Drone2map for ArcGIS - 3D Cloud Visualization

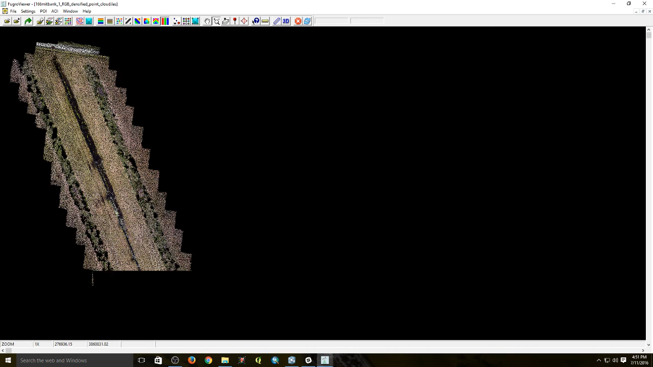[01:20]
using Fuguro viewer so here we have the last point file we can visualize that in 3d we can just zoom in
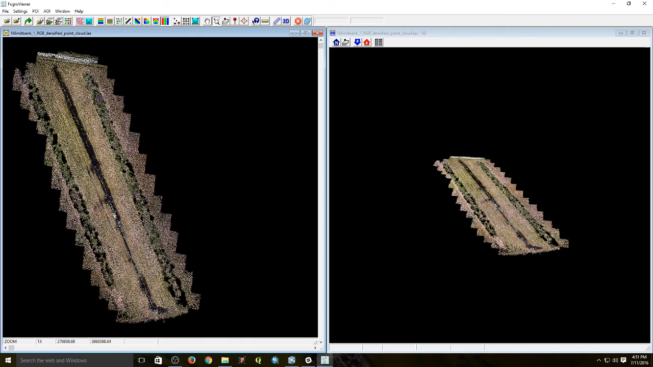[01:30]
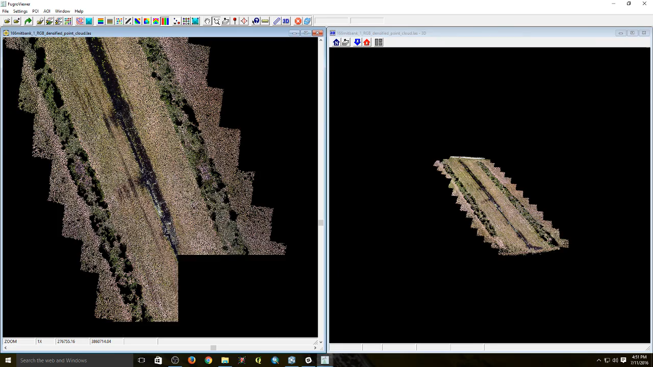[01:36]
these parties they sway each night and each day I'm kind of wanna dream about you
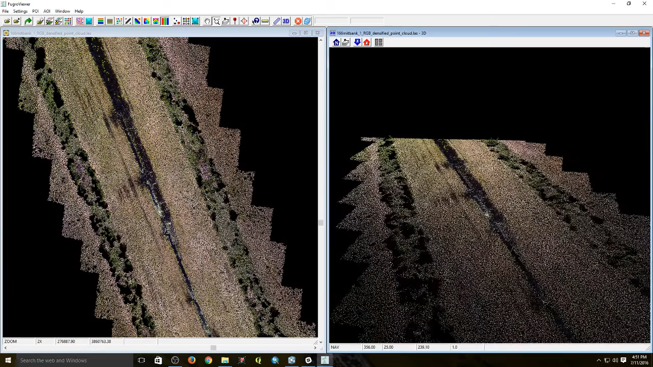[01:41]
for better visualization purposes we can classify it
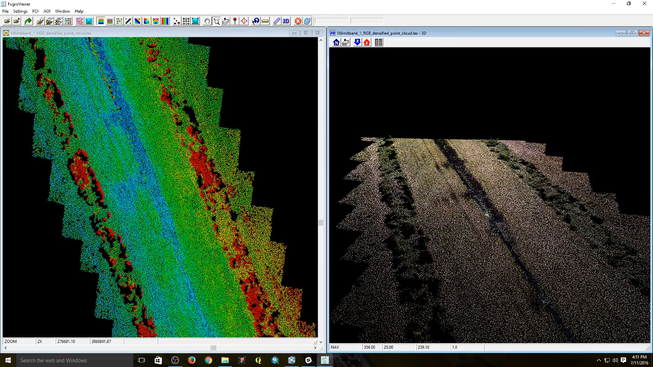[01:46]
based on height so here the dark red ones are the tall trees the green one are the mid story and blue represents water bodies or ground the point clouds are really useful and it can be used for calculating the canopy structure
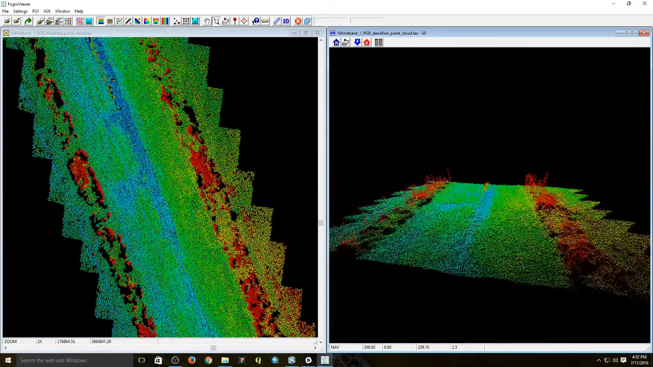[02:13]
canopy closure mid story height and so on thank you guys for watching my video and please subscribe